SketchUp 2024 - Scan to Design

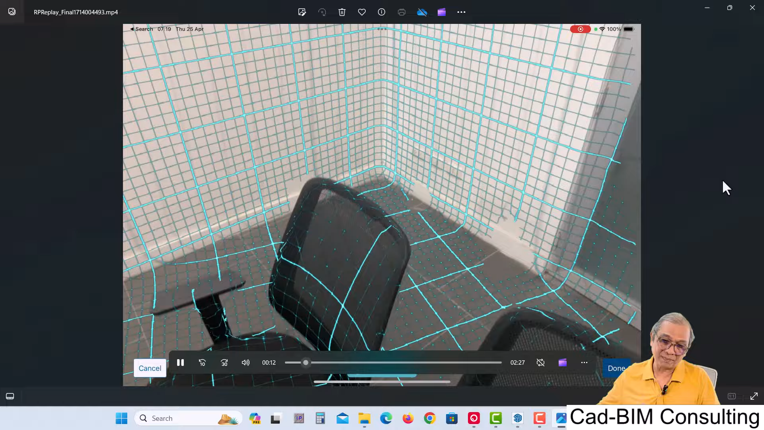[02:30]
พอเริ่มทำงานเสร็จเราก็ Scan ไปโดยหลักการเขาจะให้เรา Scan เหมือนทาสี เลื่อนขึ้นเลื่อนลงแต
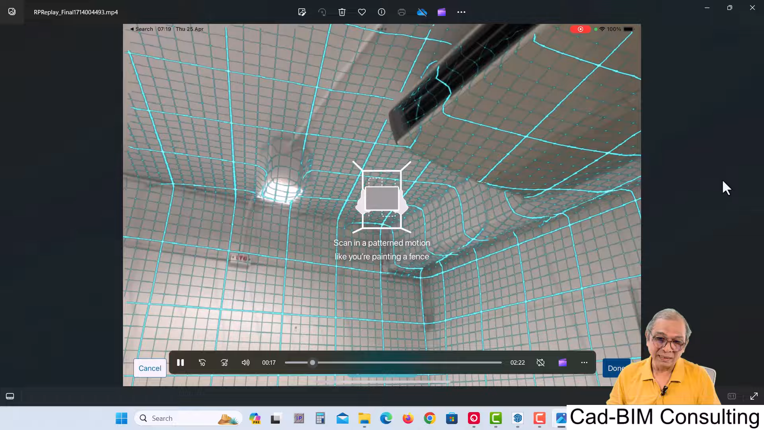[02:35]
่ตัวอย่างผมจะลองดูว่าตัวผม Scan ไปหมู่ ๆ หันไซ้หันขวาไปดูสิว
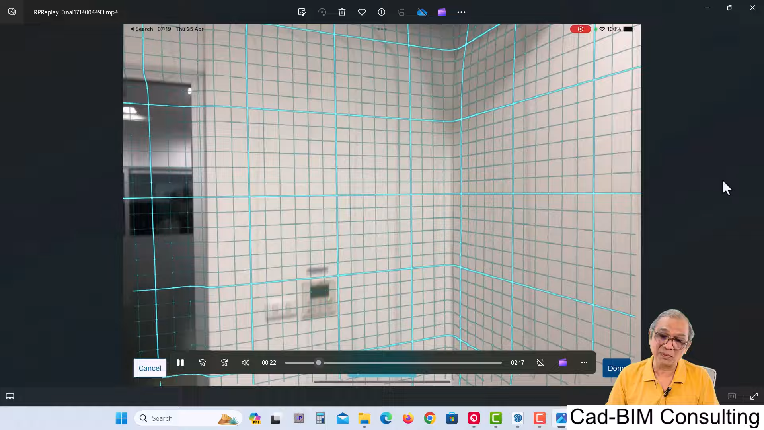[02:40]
่ามันมีผลอย่างไรก็ทดสอบมาดูนิดหน่อย แล้วก็ Scan
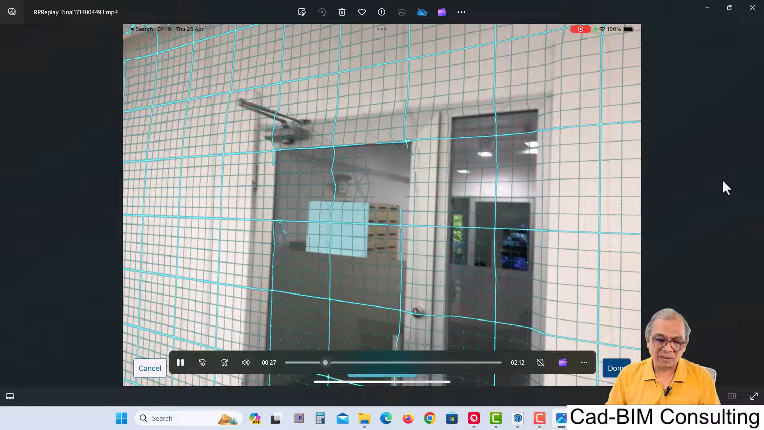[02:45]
ไป จุดไหนที่ขึ้นเป็นสี Grid สีฟ้าแล้วหมายความว
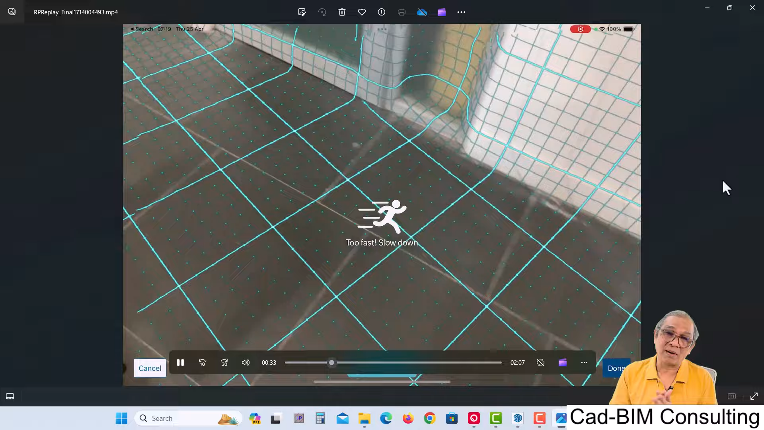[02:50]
่ามันสามารถที่จะ Map Data ไปได้แล้ว ระยะ Sensor อยู่ประมาณ 4-5 เมตรเพราะฉะนั้นในกวนที่มันมี
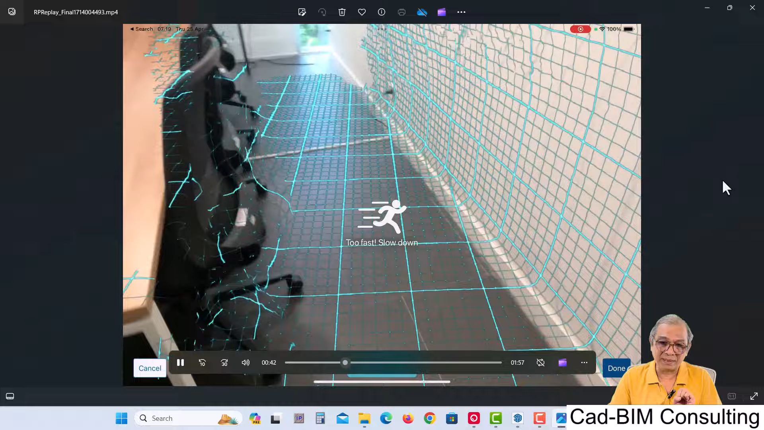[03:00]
แสงไม่จ้ามาก เพราะว่า LiDAR
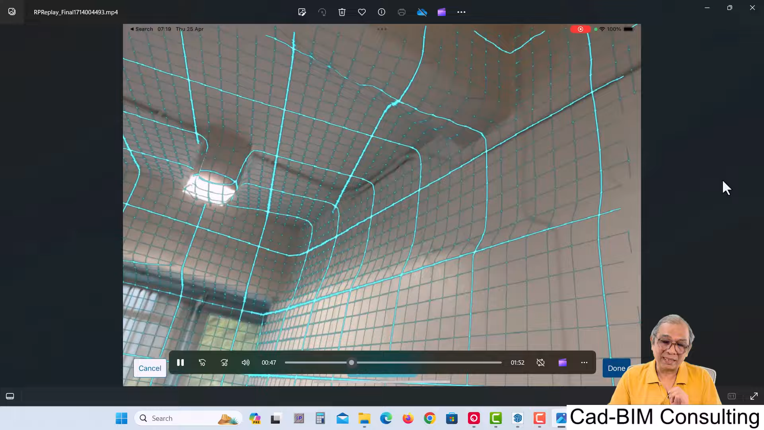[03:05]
Sensor มันใช้แสงธรรมดาเพราะฉะนั้นมันก็ไม่เหมือนพวก Laser Scan Seg일กันตอนที่เรา Scan
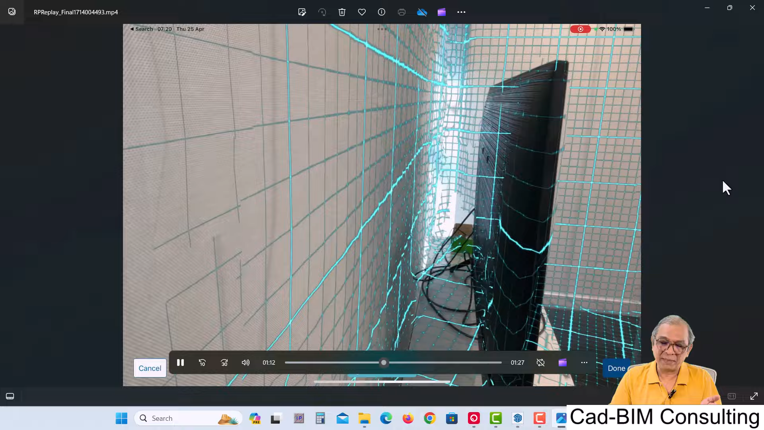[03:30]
Modelแปลกแปลก ตอนนี้ก็สแกนไปก่อนผมก็สแกนไปเรื่อยๆ
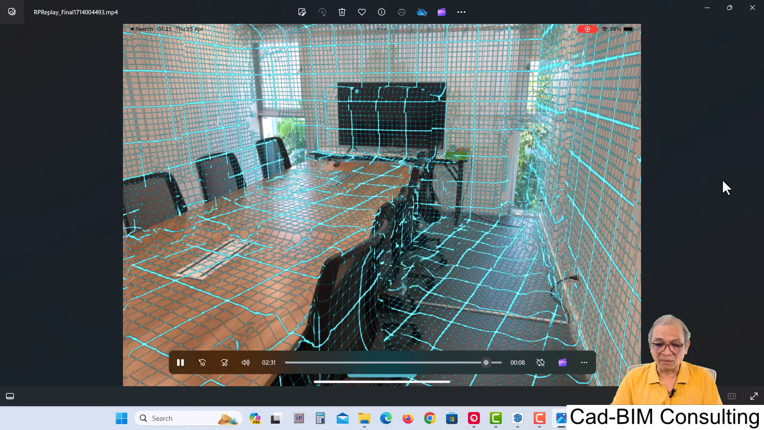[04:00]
ก็รอนิดหน่อย ใช้เวลาในการ Process พอสมควรอันนั้นก็คือขั้นตอนที่เราสแกนมาเวลาเราสแกนเสร็จ เขาก็จะเข้าไปอยู่ใน
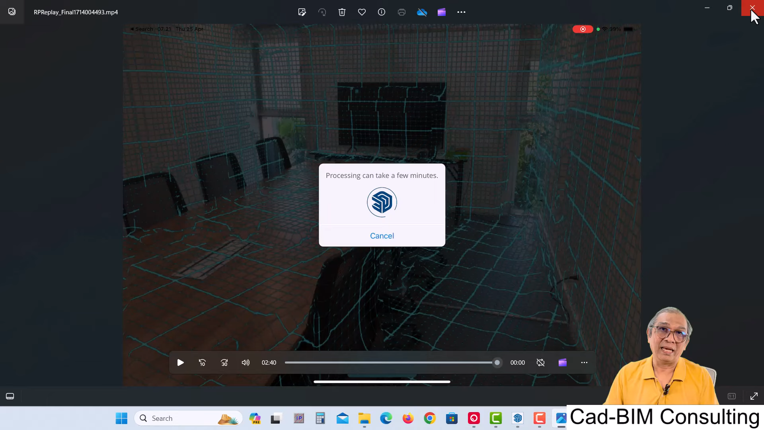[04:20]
เครื่อง iPad ของเราหลังจากเราสแกนเสร็จ เราจะได้ไฟล์โลโคลขึ้นมาอันหนึ่งก่อน
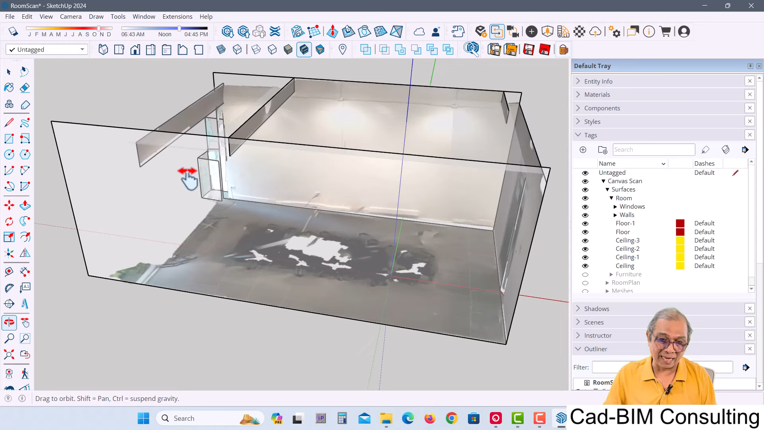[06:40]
างนะ เป็นช่องแสงด้านข้างเขาก็มองหรือด่าว่าตรงนี้เป็นน่าตานะครับดีเอาถ้าเรามาดูว่าความท